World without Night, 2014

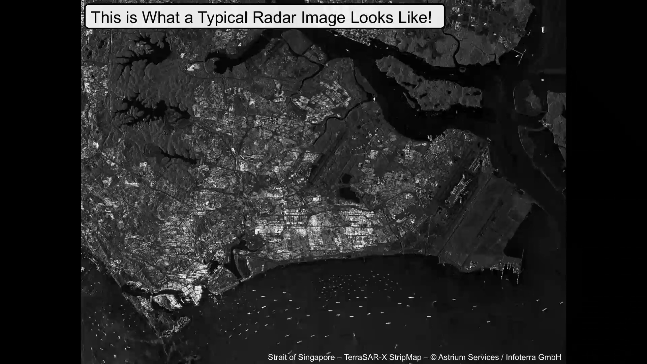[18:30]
All we can see is basically what we see is we send this energy down and we can see how much of that energy gets scattered back to us. So only like a power image.
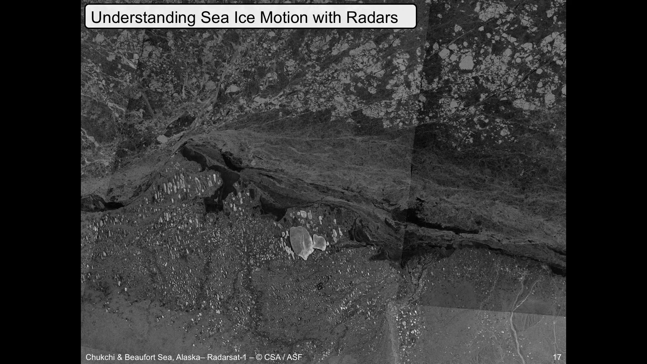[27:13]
Huh? Older ice. That's older ice, right. This is sort of rugged on the surface, older, thicker, multi-year type ice. While the darker pieces here are smoother and younger ice. So that's immediately important if you are an icebreaker captain and you want to get from here to up here.
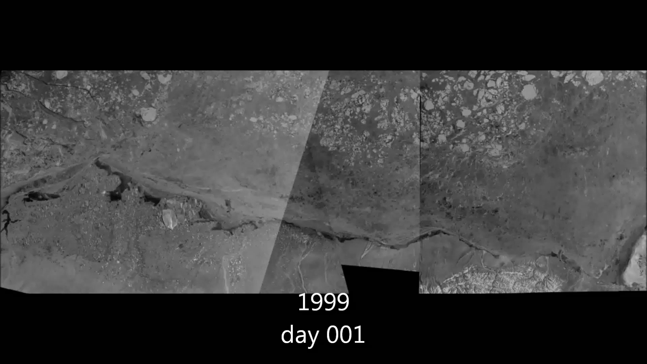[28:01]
You see these brighter features of multi-year ice moving in. You see areas along the coast where the ice suddenly is stagnant. It doesn't move anymore. This is the land fast ice. So you can see all of these things develop over time.
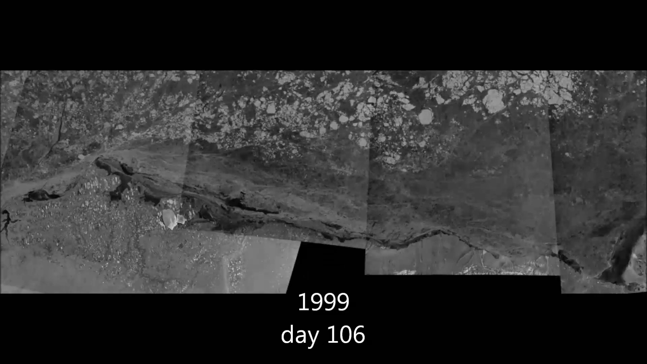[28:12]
You can see how fast ice is moving. And you can see at the end how long the ice season was.
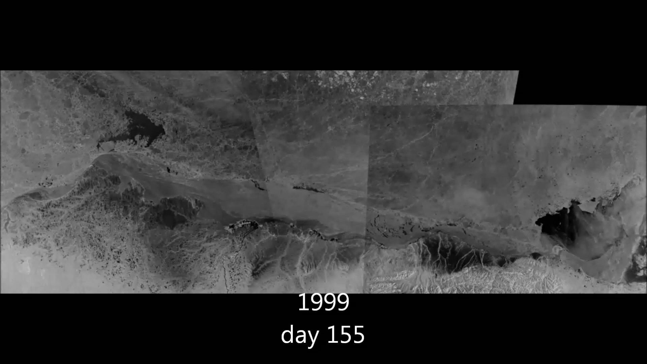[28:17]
So because you get these reliable images every so and so many days, you can analyze these kinds of things nicely.
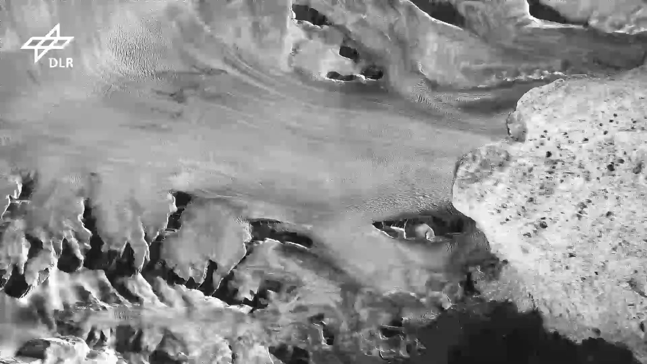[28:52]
Very cool actually. You see how these crevasses are slowly drifting downwards.